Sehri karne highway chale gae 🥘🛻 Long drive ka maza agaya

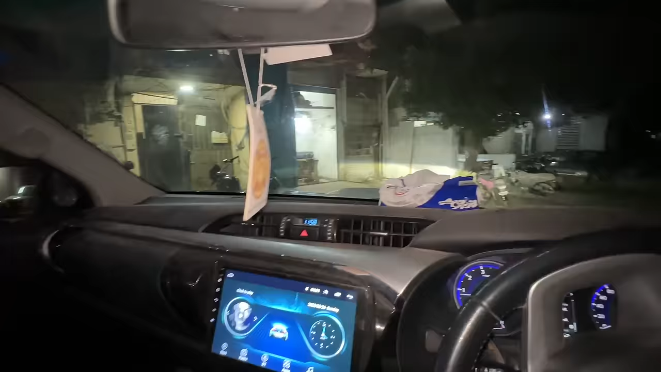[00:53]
आमिर भाई को लेने आ गया हूँ मैं। देखिए आमिर भाई के घर के पास है सारी टेलर्स की दुकान है, ये देखें, ये भी टेलर और वो जो सामने दुकान है वो भी टेलर की।
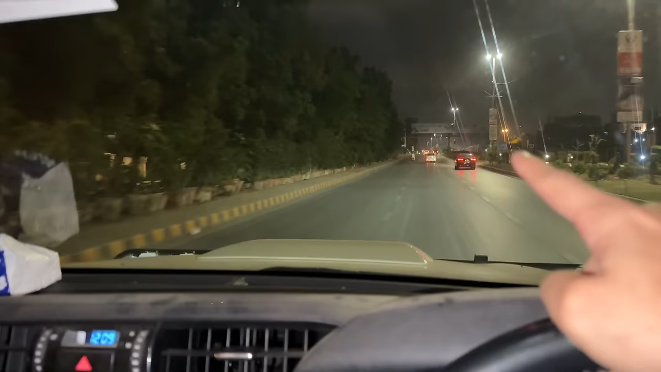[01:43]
अभी हम लोग गुजर रहे हैं कारसाज रोड से, ठीक है यूसुफ तुम्हारे लिए एक चैलेंज है।
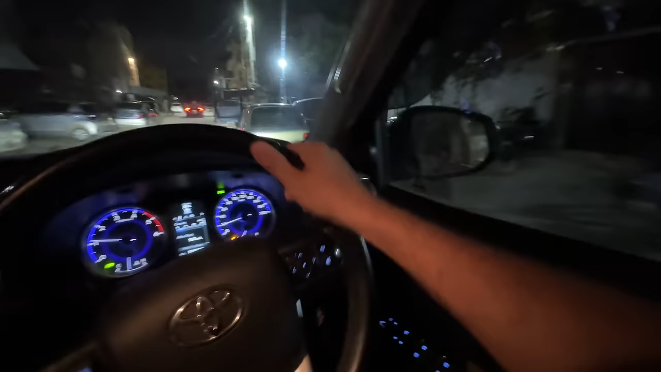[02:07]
हम आ गए हैं अब्दुल बासित भाई की गली में, ठीक है भाई बाइक वाले लगातार हमको फॉलो कर रहे हैं। ये कौन बंदा खड़ा हुआ है?